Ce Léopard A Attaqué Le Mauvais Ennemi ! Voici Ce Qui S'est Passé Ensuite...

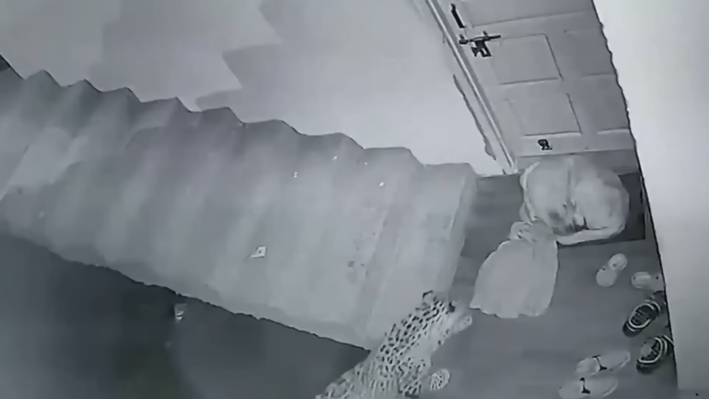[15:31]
Il faut prendre des risques considérables pour s'attaquer à ce chien détesté. Peut-être s'agit-il d'une affaire personnelle et la panthère a-t-elle retrouvé son ancien ennemi et s'en prend-t-elle à lui ?
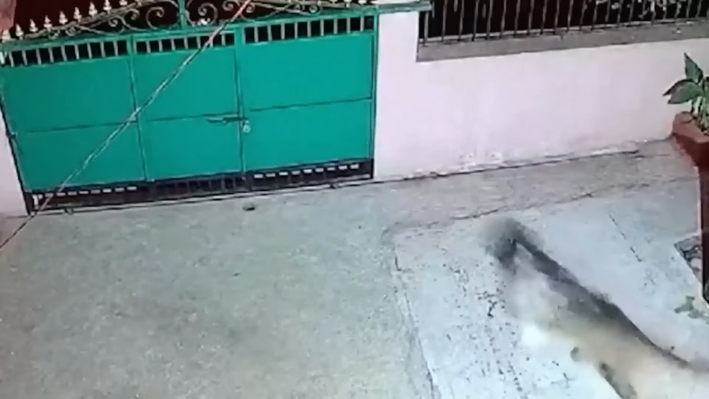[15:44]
Ou bien le léopard a-t-il décidé de chasser les chiens pour se divertir à l'extrême en se testant lui-même et en mettant à l'épreuve ses capacités ? Ou peut-être le léopard est-il par hasard à la recherche de nourriture gratuite
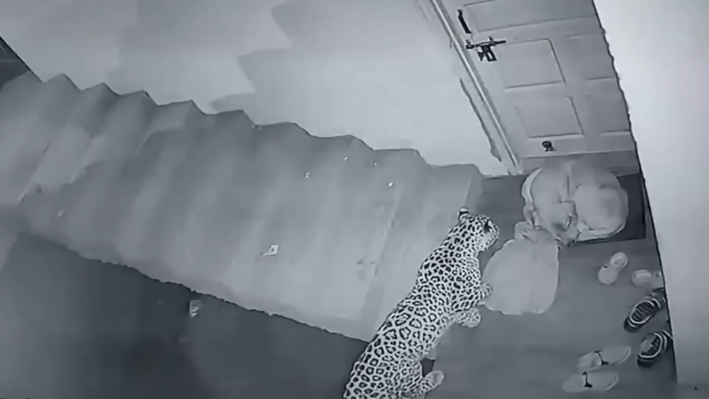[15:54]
mais il n'a pas pu résister à l'envie d'attaquer le chien endormi ? Qu'en penses-tu ? Donnez-nous votre avis dans les commandeurs. Quoi qu'il en soit, le léopard a facilement atteint le labrador à distance de frappe. C'est alors que la caméra a filmé l'attaque fatale. Le léopard s'est déplacé incroyablement vite sautant
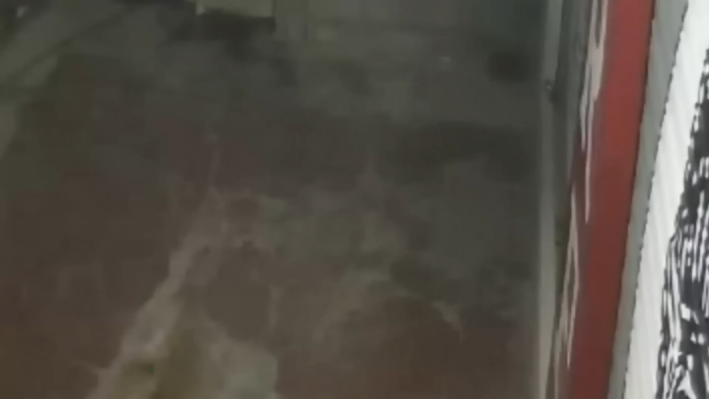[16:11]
sur sa proie de tout son corps et enfonçant ses crocs acérés précisément dans le cou de la victime. Le chien a tenté de riposter se débattant aveuglement avec ses pattes se tordant et se débattant mais le léopard le jette avec
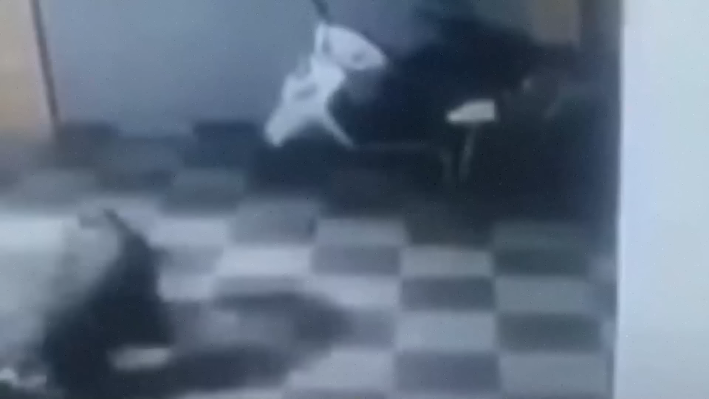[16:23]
force au sol lui saisit la gorge et le cri désespéré de l'animal domestique s'étouffe. Sous la poigne d'acier du puissant léopard le labrador
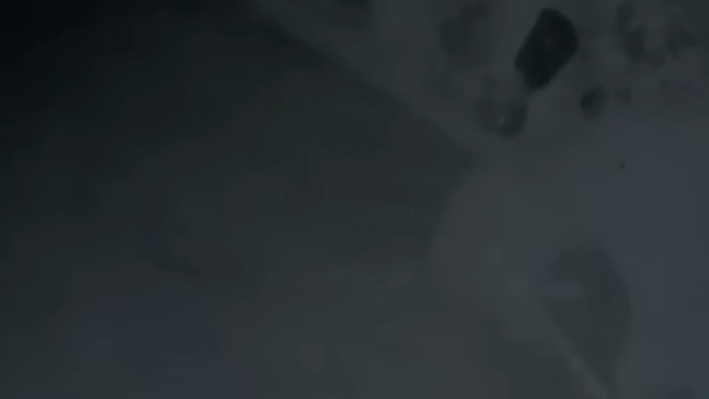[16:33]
ne pouvait plus émettre le moindre son et encore moins repousser une attaque aussi dévastatrice.
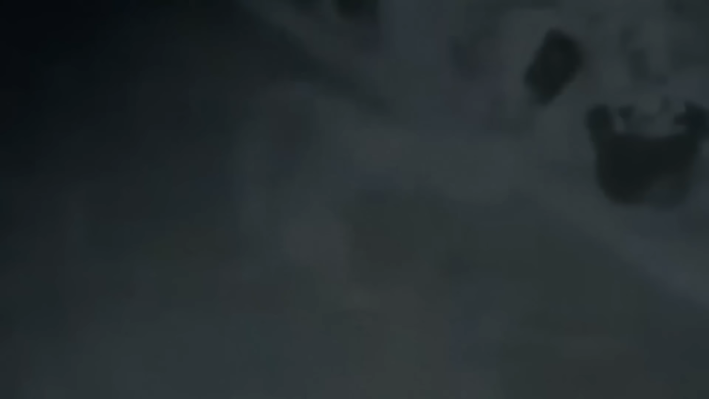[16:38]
Le léopard a vaincu la résistance de l'ennemi il a immobilisé avec ses pattes lui a coupé l'oxygène et l'a achevé en lui écrasant la trachée.
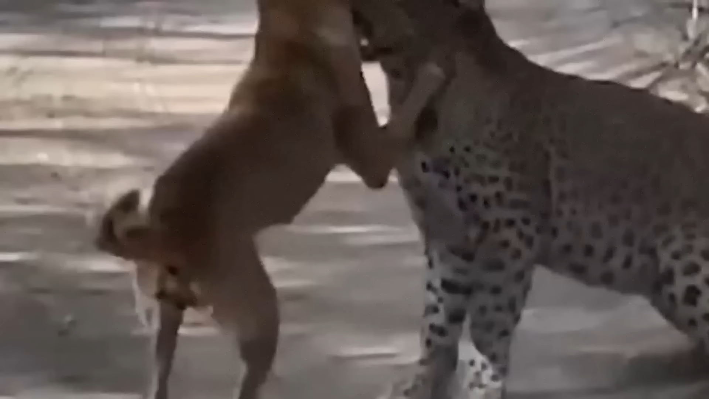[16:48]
Étonnamment de nouvelles vidéos ne cessent d'apparaître remontant
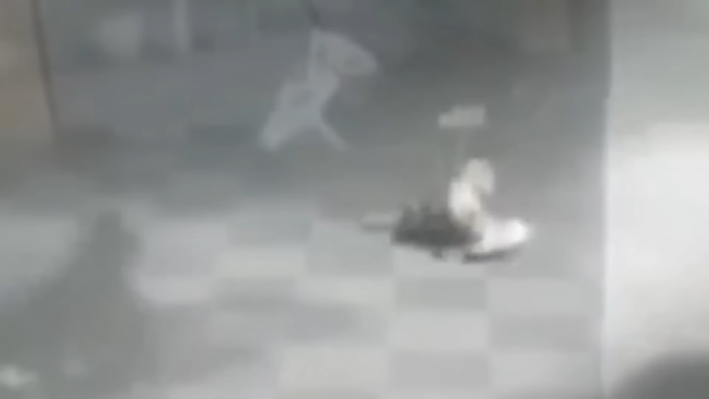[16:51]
des attaques audacieuses de léopard sur des maisons
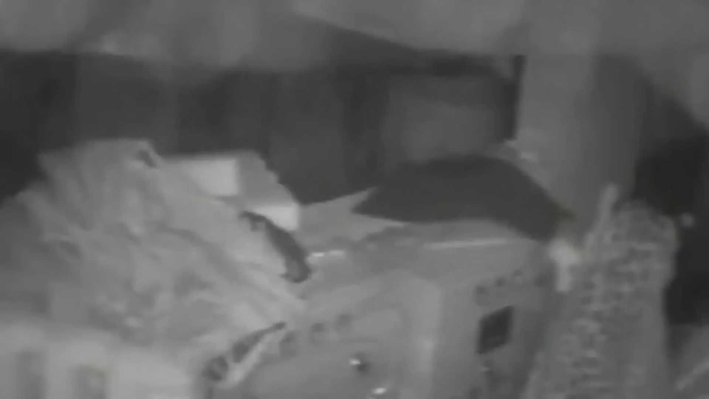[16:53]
résidentielles des cours et des villes simplement pour chasser des chiens domestiques.
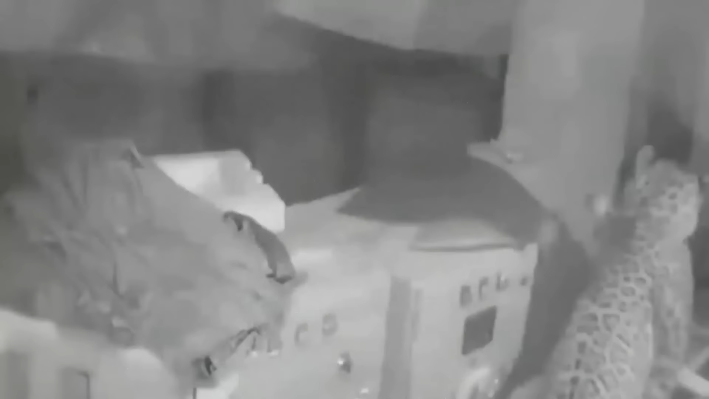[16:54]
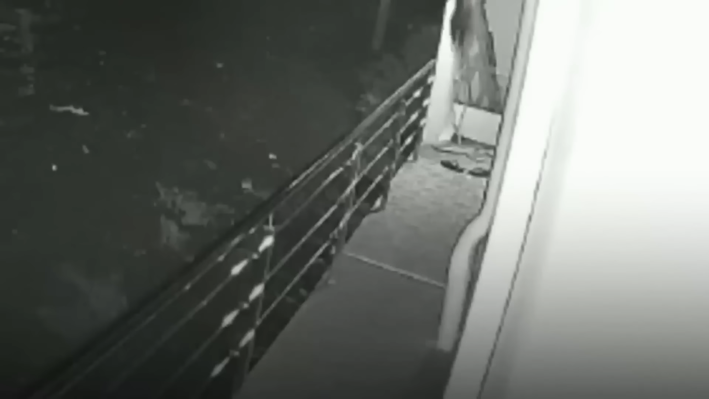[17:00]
Ici un prédateur sauvage a grimpé sur le balcon d'un immeuble de plusieurs étages où se reposait un chien. Le chien qui ne dormait pas a fait du bruit mais personne n'est venu à l'aider puisqu'il n'y avait pas de propriétaire dans la maison.
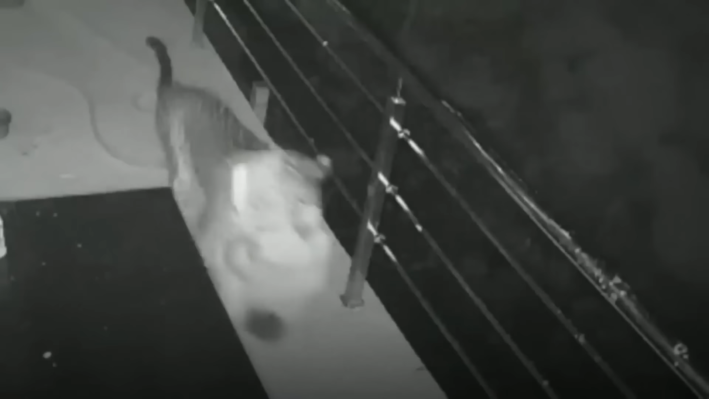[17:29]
Le chien n'a pas pu résister et s'est simplement accroché à son adversaire s'étouffant peu à peu. Mais la supériorité numérique n'aide pas les chiens ici.
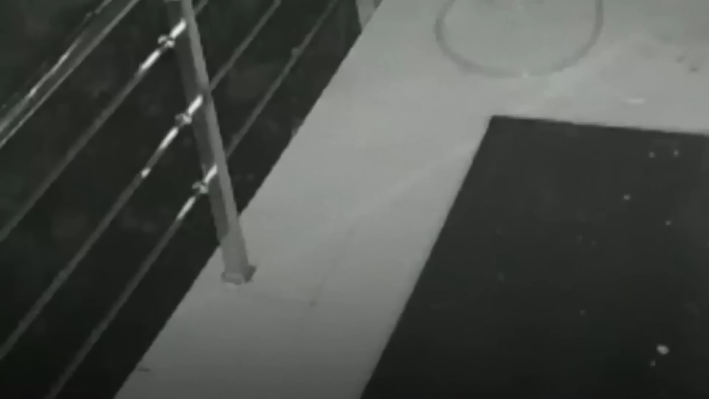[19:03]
Le léopard réapparaît dans le cadre avec le chien vaincu dans la gueule.